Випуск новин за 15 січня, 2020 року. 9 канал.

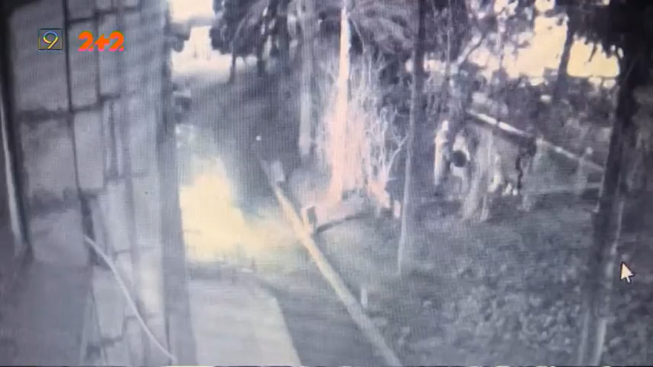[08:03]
Зловмиснику загрожує до 15 років за ґратами. Підпал зафіксувала камера відеоспостереження, розташована поблизу.